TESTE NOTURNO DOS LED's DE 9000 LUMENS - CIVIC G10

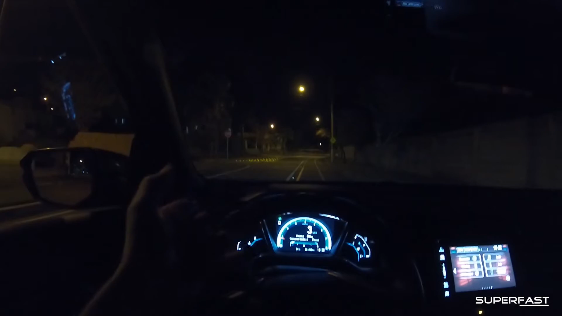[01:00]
Galera, esse é o resultado aí da iluminação em uma via relativamente bem iluminada, né? Obviamente tá desligado, né galera? Eu deixei desligado pra gente ver aí o teste. Olha só, tá desligado. Ó, eu vou ligar só o farol baixo. Olha só. Esse é o resultado aí do farol baixo. Bom que tem um muro aqui, ó.
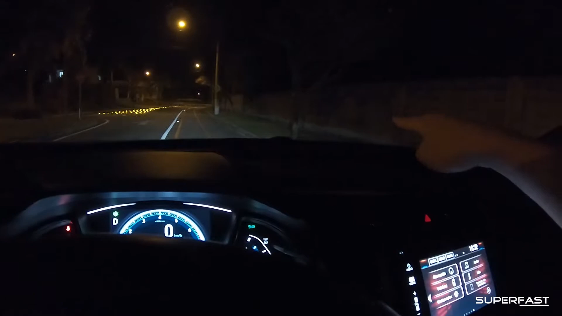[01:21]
Dá pra ver direitinho a linha de corte dele aí, tá vendo? Do farol baixo. Ó, vou desligar. Ó, liguei. Farol baixo. Tá bom? Olha só, agora eu vou ligar o neblina, tá? Olha só, reparem lá no muro o que que vai aparecer do neblina. Um, dois, três e... Liguei. O neblina ilumina bem demais desse carro, galera. Eu fico impressionado. Olha só, desliguei o farol só com os neblina ligados. Neblina e os DRL.
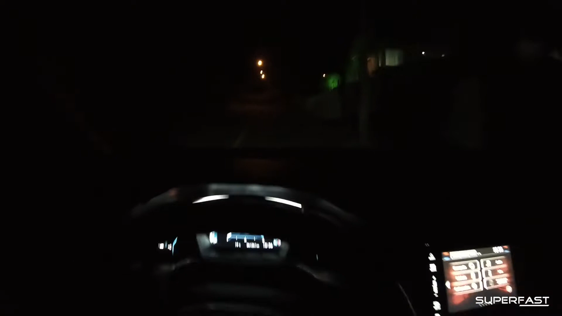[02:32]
Aí galera, isso aqui tá praticamente tudo escuro lá na frente, só que tem algumas luzes aí de porte acesa, mas olha só, aqui tá bem escuro, velho. Tá só com os DRL acesos ali, tá vendo? Mas realmente não dá nem pra perceber não, tá bem escuro aqui. Vamos ligar o farol baixo pra gente ver aí o que que vai dar. Ó, esse é o farol baixo. Vamos ligar o neblina? Ligamos neblina, farol alto.
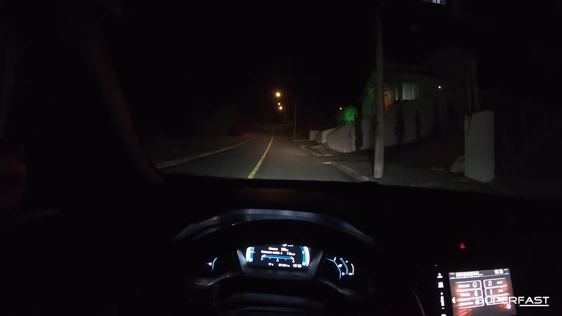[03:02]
Olha só. Cara, é engraçado, né? Pera, clareou tudo agora, ó. Olha a diferença. Imagina se a gente tivesse que andar sem farol, hein galera? Olha aí. Bom, é igual eu falei. Ó. Ó o neblina. O neblina ilumina mais pras laterais assim, ó. Tá vendo? Olha só. Tá vendo? Os neblina são mais pra lateral. Galera, é o seguinte. A câmera, ela tem o sistema que...
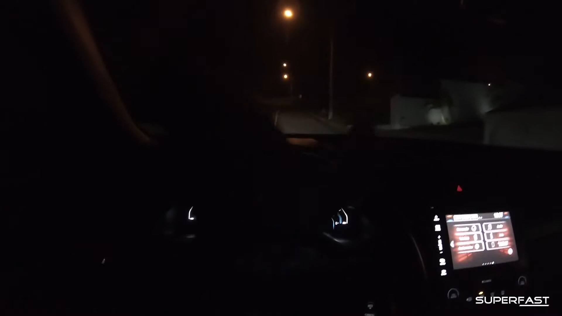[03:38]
Ela tem uma correção de cor, tá? Ela tem uma correção de cor noturna.
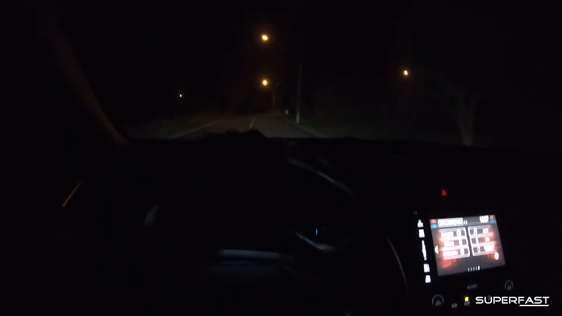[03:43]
Justamente porque ela tenta fazer com que a iluminação noturna fique o melhor possível. Então assim,
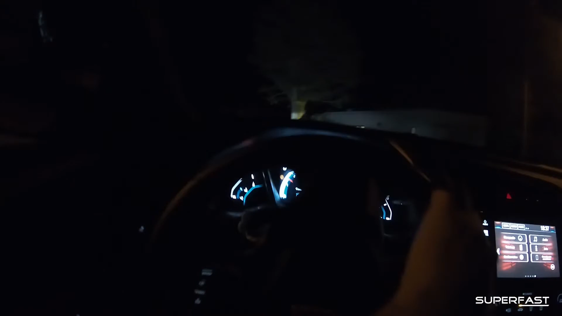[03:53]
vocês não vão conseguir ter uma noção aí 100% do que realmente tá se passando aqui. Justamente por essa correção que a câmera faz.
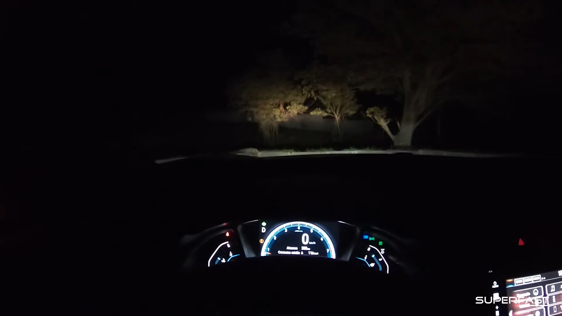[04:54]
Mas aí, ó. Olha lá. Aqui a gente não vê nada. Tá claro assim porque o DRL... DRL tá ligado, ó. Eu vou desligar o carro. Olha só.
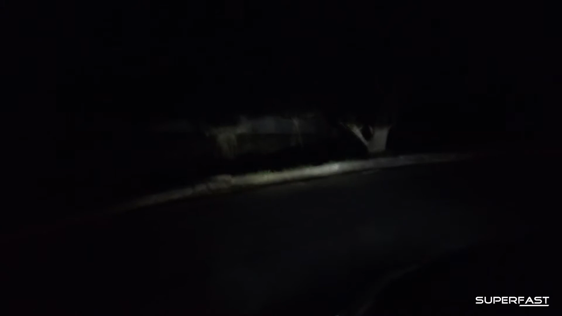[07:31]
Por quê? Porque o farol baixo, a função dele é iluminar pra frente. Olha lá. Ele tá iluminando lá no muro que tem lá atrás. Isso aqui é um muro, ó. Isso aqui é um muro. O neblina ilumina somente o chão. Olha só. Vou ligar o neblina, ó. Viu que a iluminação do neblina é toda pro chão? Pra você ver. Clareou o chão aqui todo, né?
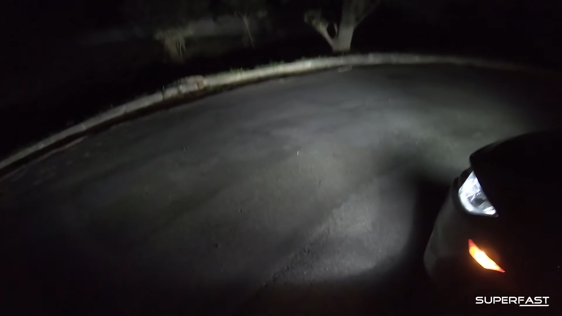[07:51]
Então, assim, realmente tem essa diferença aí. E o farol alto, o próprio nome fala. Olha lá. Ele iluminou acima do... Você pode ver que ele pegou até a iluminação na árvore ali, ó. Olha só. Ele ilumina por cima do farol baixo, né? Bom, galera. Que lâmpada que nós estamos usando aqui?
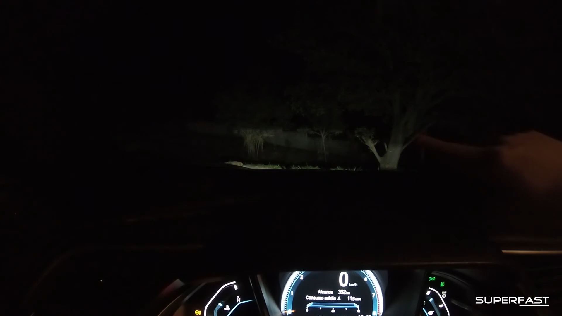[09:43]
É igual eu falei, galera. A câmera, ela tá distorcendo a linha por causa da correção de brilho que ela tem. Mas eu, eu aqui sentado no carro, eu tô vendo claramente a linha saindo daqui e vindo assim, ó. Até ali, ó. Eu tô vendo essa linha. Entendeu? Então, assim, isso eu acho legal. Isso é porque o LED, ele é mais focado. A lâmpada halógena, a lâmpada incandescente, a iluminação dela é muito dispersa. Não é tão direta igual o LED aí, né?